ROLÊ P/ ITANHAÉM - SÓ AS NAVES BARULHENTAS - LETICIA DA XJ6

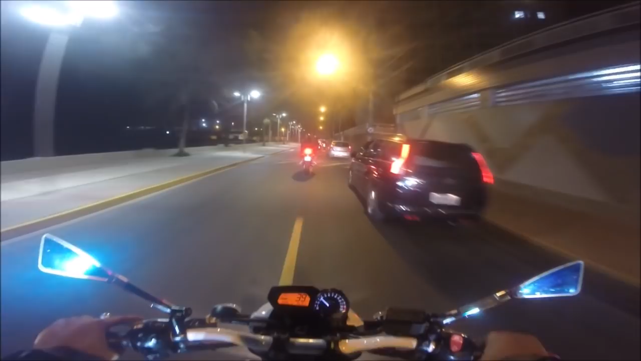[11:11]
correndo aqui, ó. Não vê a guia, tombo feio.
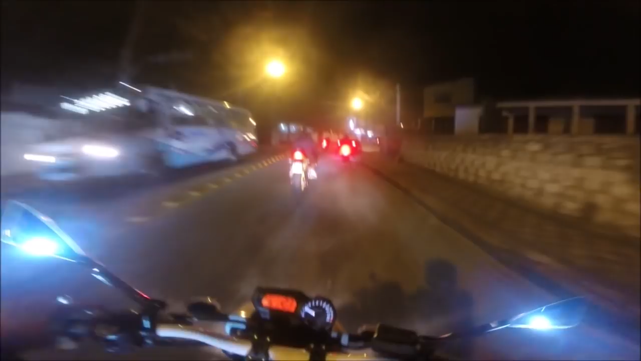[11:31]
Ah, acho que a gente já veio pra cá.
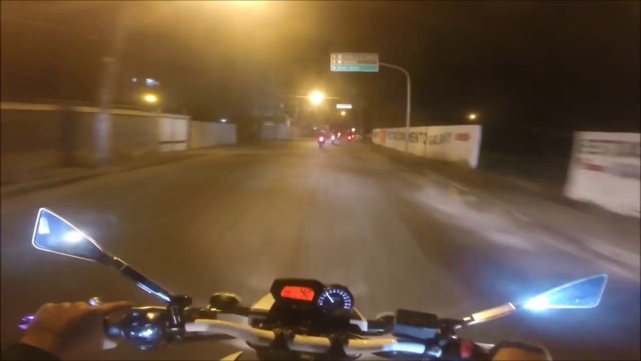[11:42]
Caramba, tá aí, tá parecendo São Vicente, toda remendada.
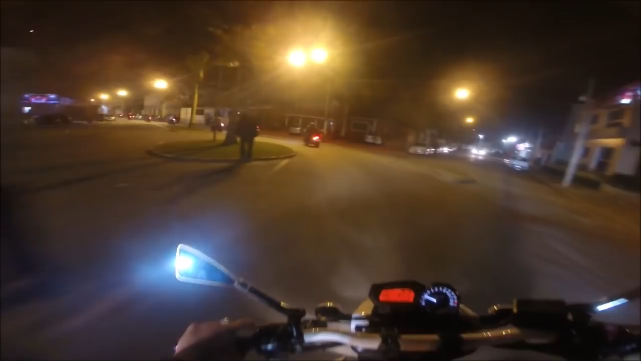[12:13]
Ou com buraco. São Vicente tá fogo. São Vicente tem que olhar mais olhando pro chão do que pra frente.